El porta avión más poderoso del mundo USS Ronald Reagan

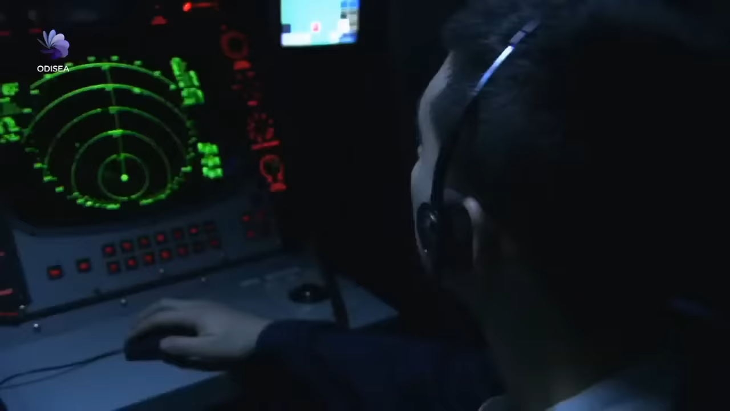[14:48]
El control primario coordina los turnos diarios de vuelos con buen tiempo,